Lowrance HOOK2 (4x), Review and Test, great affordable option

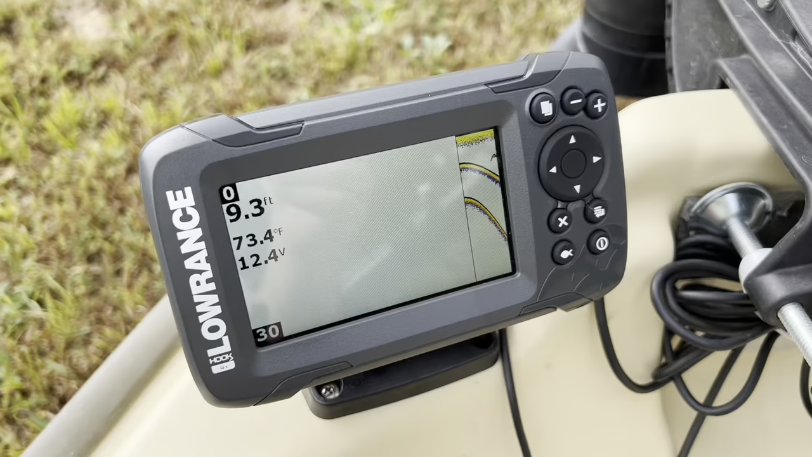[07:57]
On screen: depth 9.3 ft, water 73.4°F
Okay we went ahead and turned on our unit here. This is the power button here. And I'm just going to go through on what some of these buttons are. So this button right here. If I go ahead and press it. You'll see that these little lines that indicates that if it's a fish or not actually turn to little symbols that look like fish. I'm not sure how accurate that actually is. I guess that's to you know make this thing sound like it's an actual fish finder.
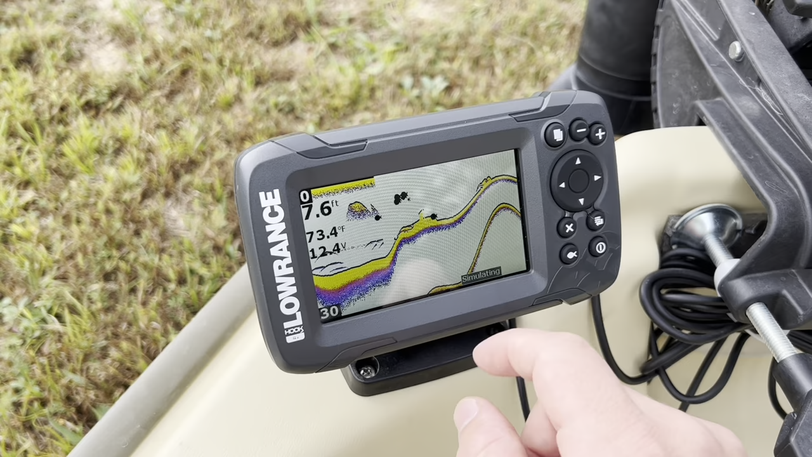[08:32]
On screen: depth 7.6 ft, water 73.4°F
But these little emblems down through here. That is supposed to signify a fish. And we'll turn it off again. And you'll see that they go back to actually looking like that. So just to give you a little insight of what this is. If you see the yellow and the red colors.
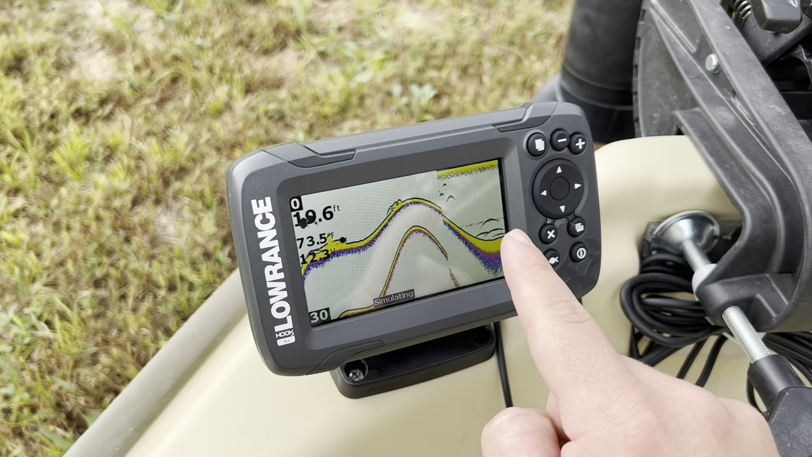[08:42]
The yellow indicates a hard surface. The red indicates a softer surface. And then the blue is even softer. Or it's not even picking it up at all. Okay so kind of give you some. So this will kind of give you insight of what is on the bottom. If it's a hard bottom.